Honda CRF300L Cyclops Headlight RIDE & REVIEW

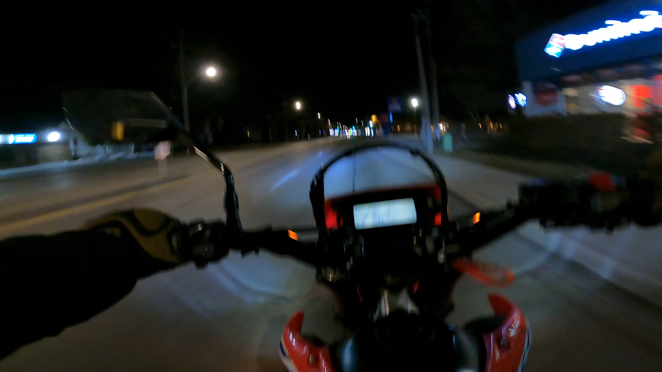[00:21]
headlight is way better. I couldn't even see the old one. 100%, I couldn't even see the stop one ever. Not when you're rolling with the lights on. It's gonna be nice, I can already tell.
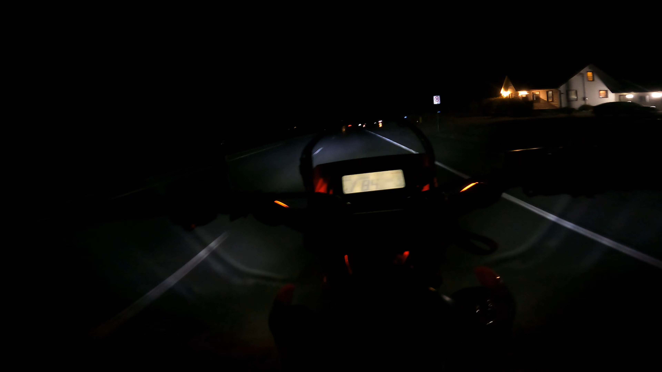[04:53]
That is so much better. I can actually see the headlight.
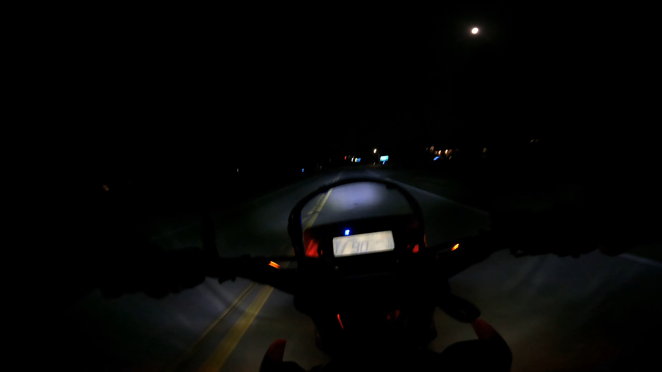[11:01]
That headlight's so much better. Crazy.
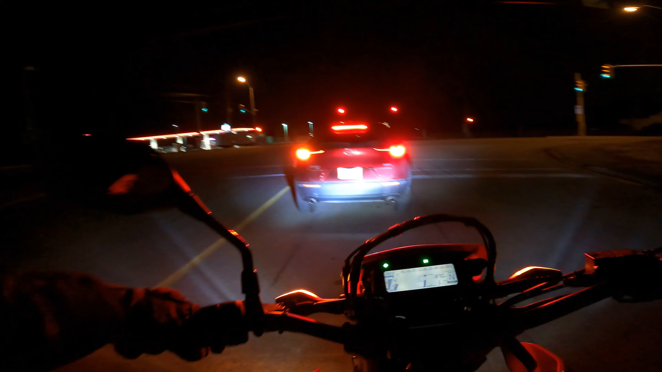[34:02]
Yeah, hands down, this light is way better. Highly recommended, people. If you guys are looking for a stock replacement LED bulb, Cyclops is the way to go.